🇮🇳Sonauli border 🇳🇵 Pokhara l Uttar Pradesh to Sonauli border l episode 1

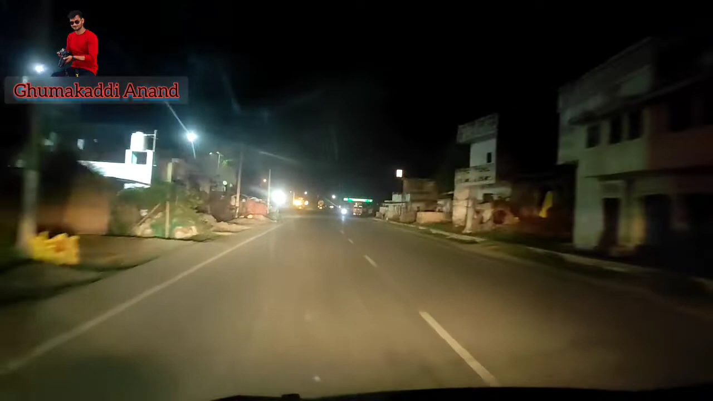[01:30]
पर इस्थित है और हम पहुँचेंगे और दिखाएंगे वहाँ का नजारा तो अभी हम लोगों ने अच्छी खासी दूरी तैय कर ली है क्योंकि अमेठी से यहां की दूरी
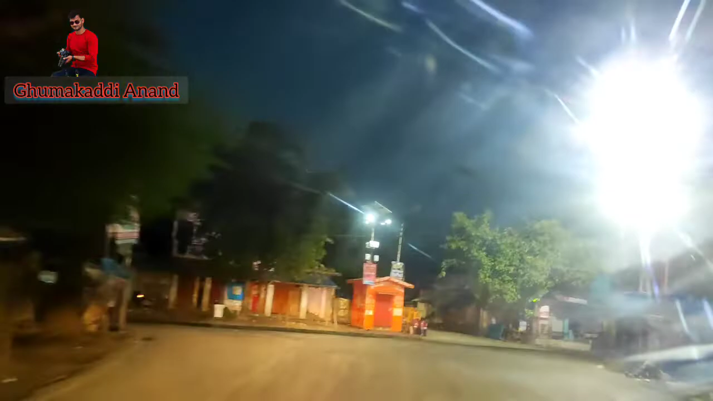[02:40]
ले लिया है वहां जाने के लिए तो अभी हम लोगों ने रात में ड्राइब किया
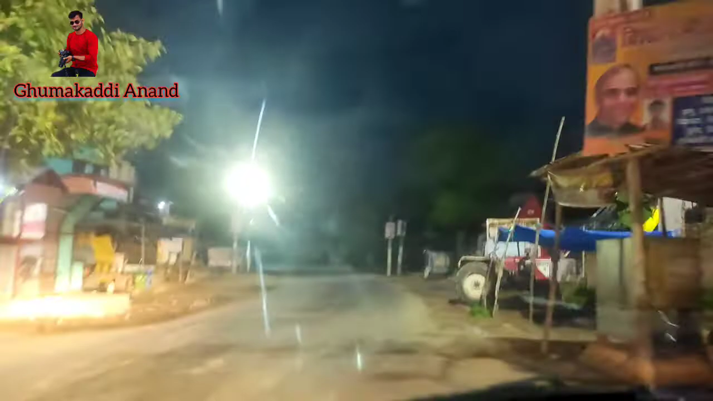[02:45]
है करीब 250 किलोमेटर हो गए हैं यहां से करीब 50 किलोमेटर